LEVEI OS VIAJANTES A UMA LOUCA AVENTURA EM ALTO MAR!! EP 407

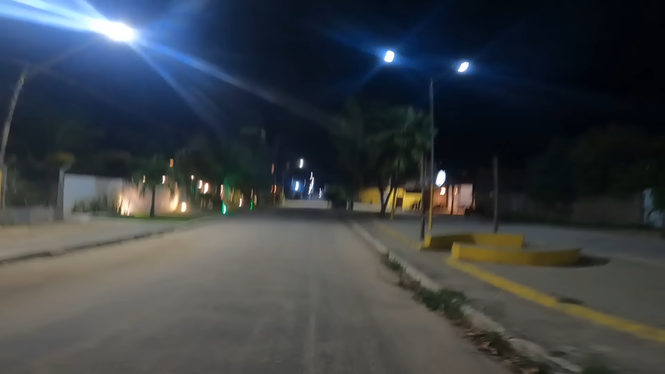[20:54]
E aqui o interessante aqui, fica todo mundo na calçada, como que é muito quente, cervejaria e petiscaria. Fica todo mundo sentado na calçada. Presta atenção, ó.
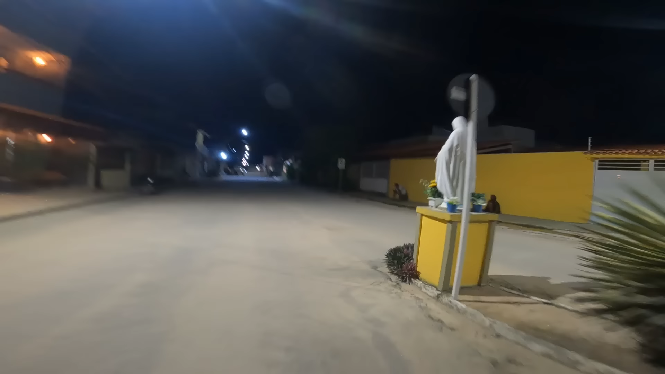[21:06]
Aqui, ó, calçada. Bonita camisa, hein? Gostei, hein?
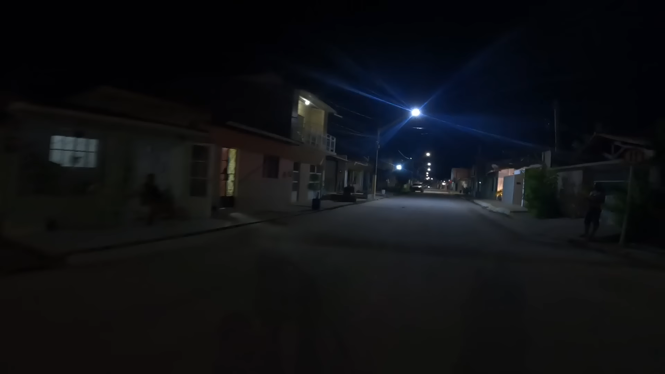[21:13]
São Paulino também, tá vendo? E a lagosta em São Paulino.
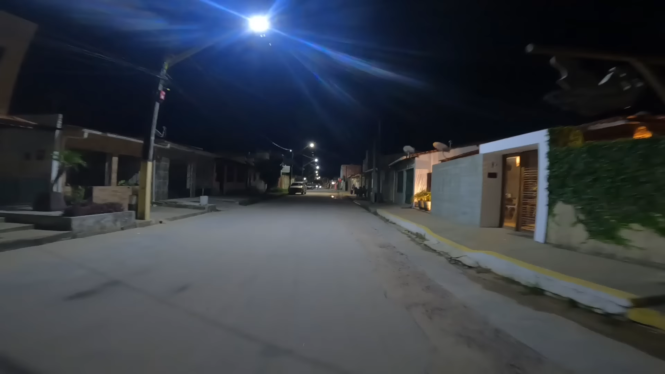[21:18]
É aqui, tá vendo? O pessoal fica tudo sentado na calçada, batendo papo, de boaça.
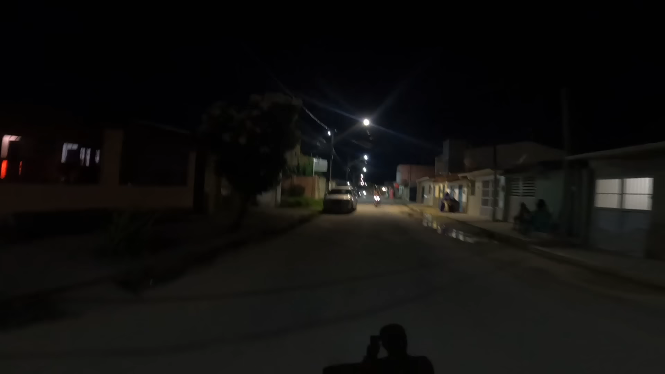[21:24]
O povo aqui não usa capacete, de boaça. Tá vendo?
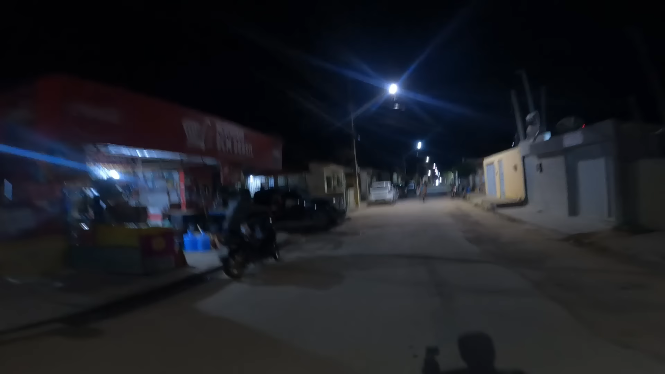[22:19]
Opa, vem pra cá, senão eu bato no pessoal. Vamos lá então.
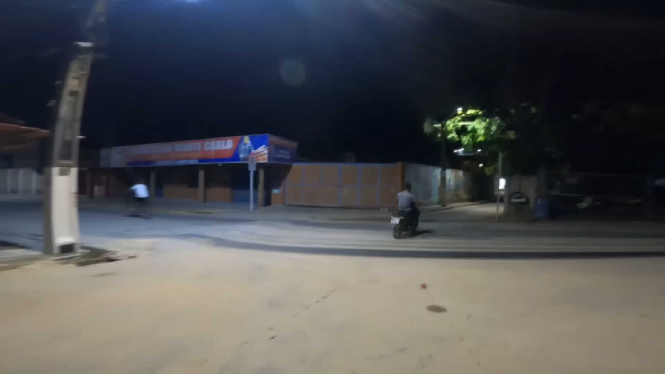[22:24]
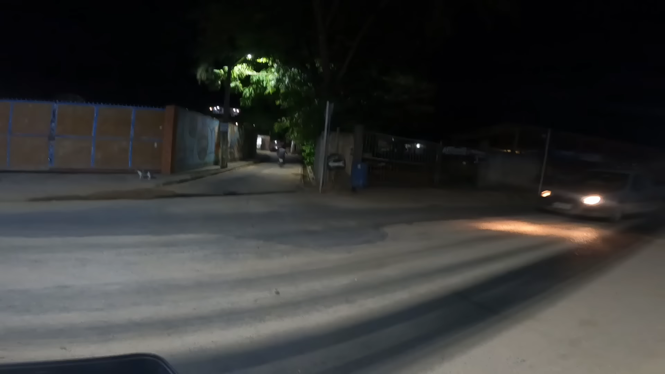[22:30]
Tá, nem viu o carro. Vamos lá, pessoal, pegar água na fonte. Aqui é a fonte.
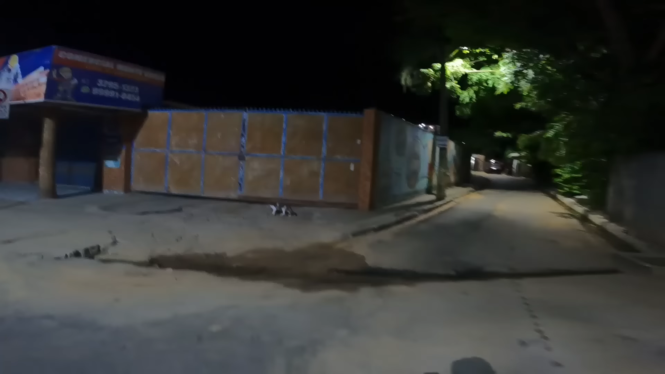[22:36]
E parece que a fonte é aberta 24 horas.
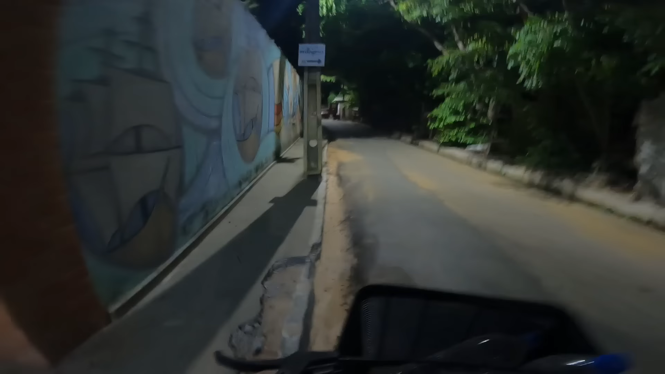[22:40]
Aqui é a fontinha. Santo Milagres, Fonte dos Milagres.
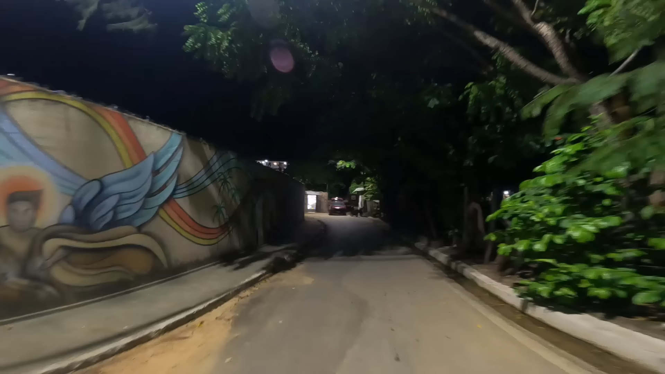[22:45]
Fonte Milagres. Ah, tem portão. Eu queria entender, pessoal, lembra que o menino contou a lenda de São Miguel dos Milagres? E aqui, ó.
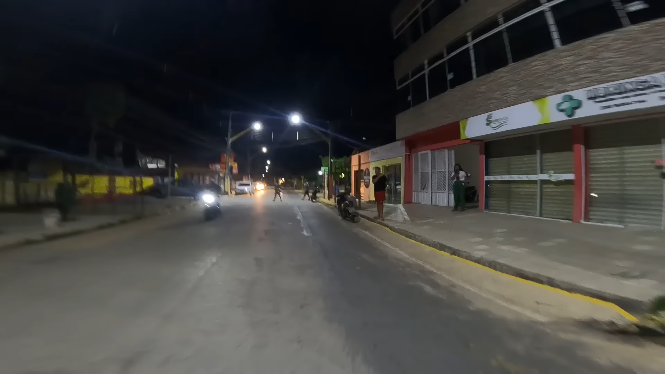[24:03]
Aqui é a Mirante do Cruzeiro.